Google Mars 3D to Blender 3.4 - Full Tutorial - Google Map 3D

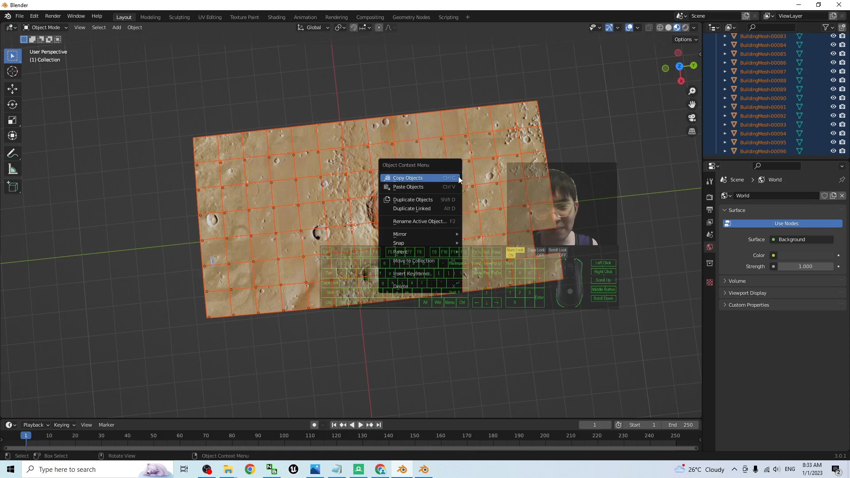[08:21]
you still can copy okay just use ctrl c to copy object and back to the blender 3.4 ctrl v to paste
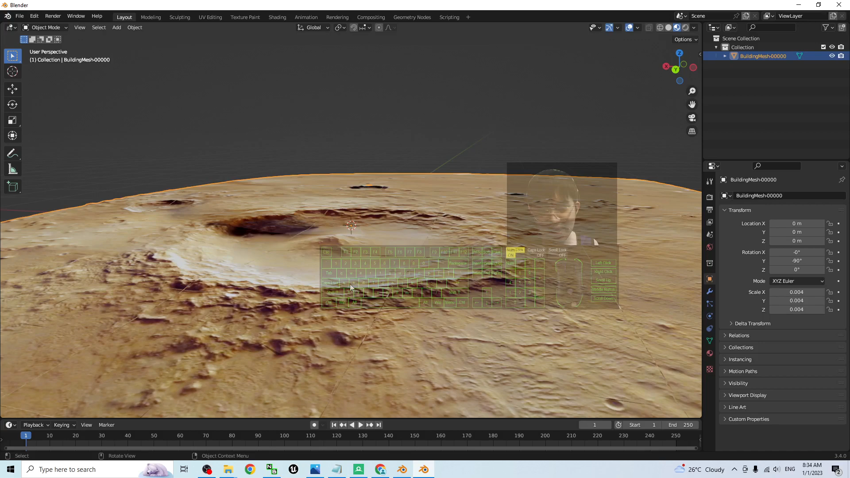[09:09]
easy and awesome the terrain is already here all